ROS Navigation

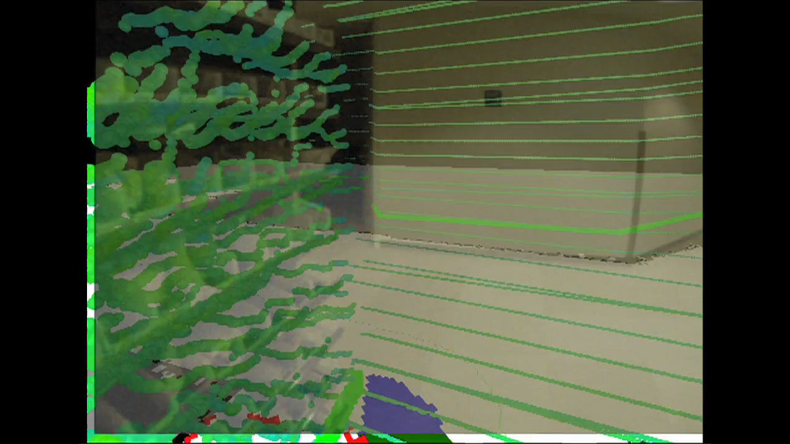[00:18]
The navigation stack was designed with openness and cross-platform support in mind. This means that we hope you'll be able to use the navigation stack
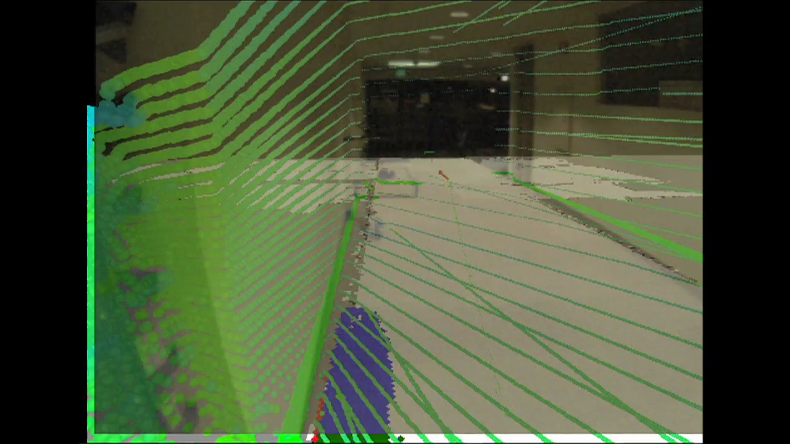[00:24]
on anything from a platform as small as an iRobot Create to something as large and with as many sensors as a PR2.
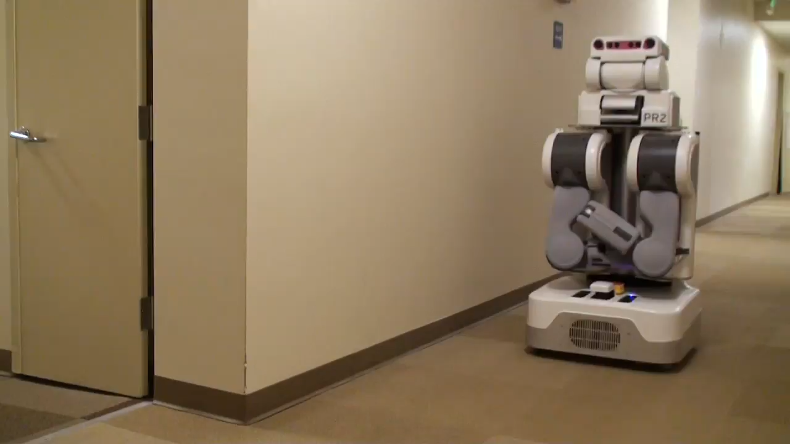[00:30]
You can configure it to use different sensors, change the model or footprint of your robot,
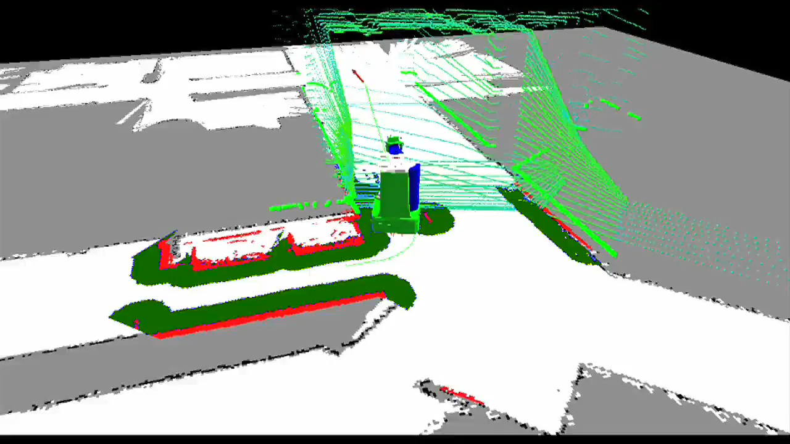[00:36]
and use a three-dimensional or two-dimensional view of the world as needed for your application.
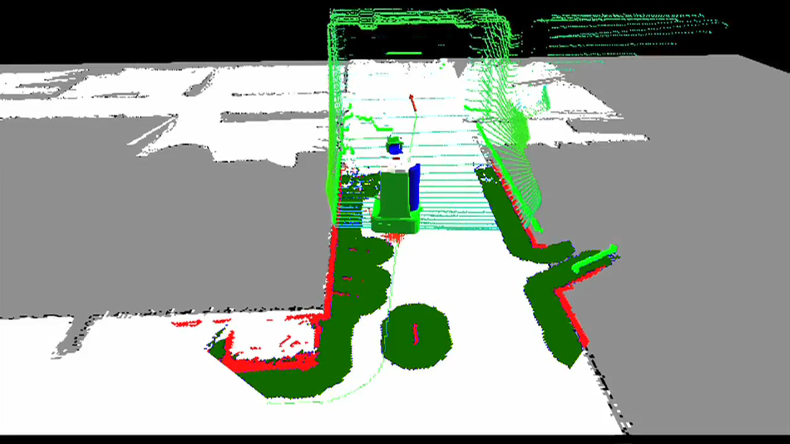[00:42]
In particular, the three-dimensional view of the world enables the robot to avoid obstacles like tables, chairs, and people's feet.